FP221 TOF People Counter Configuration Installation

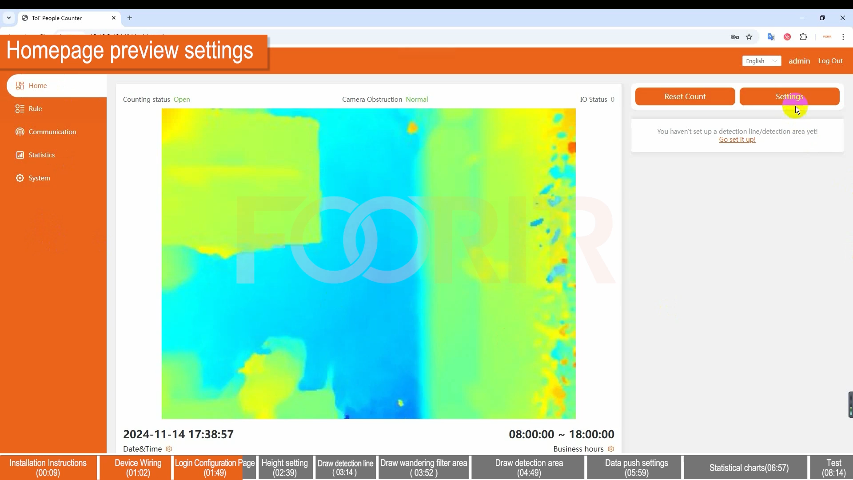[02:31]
Open various display functions in the preview settings. Height settings.
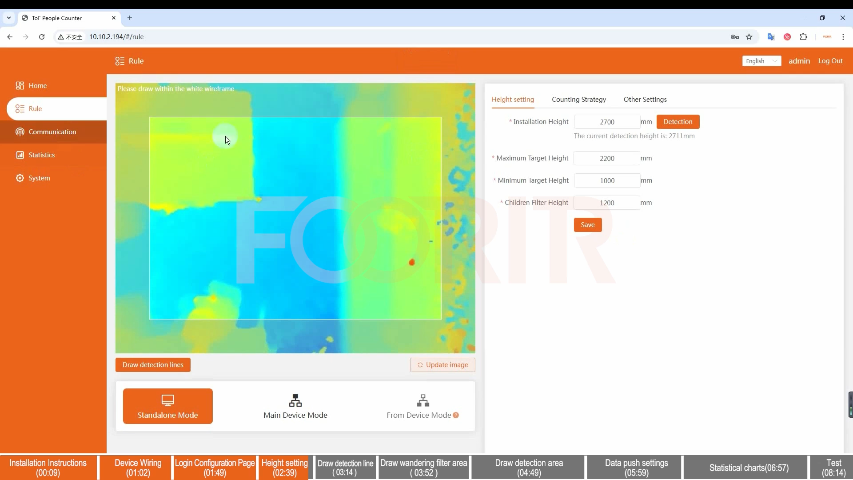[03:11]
Counting strategy settings. Draw the detection line. Click the, draw detection line button and move the mouse to the depth map on the left to draw.
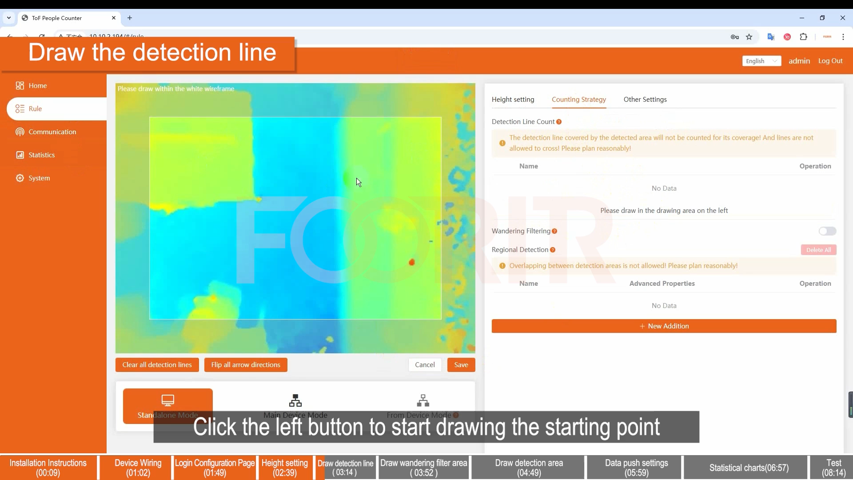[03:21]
Click the left button to start drawing the starting point. Drag the mouse to draw the line. And click the left button again to end drawing. Click, save, in the lower right corner to complete the drawing.